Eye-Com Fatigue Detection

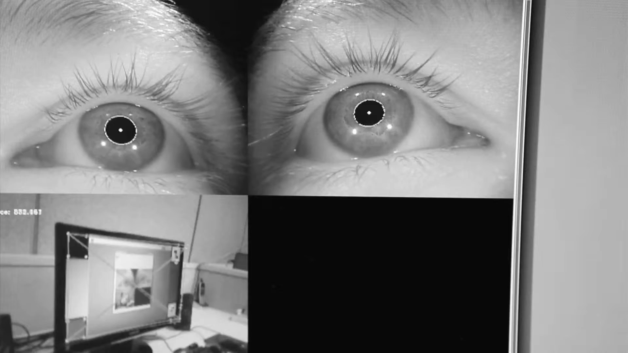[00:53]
The EC7T is based on a sophisticated oculometric sensor that detects the signs of drowsiness before you fall asleep.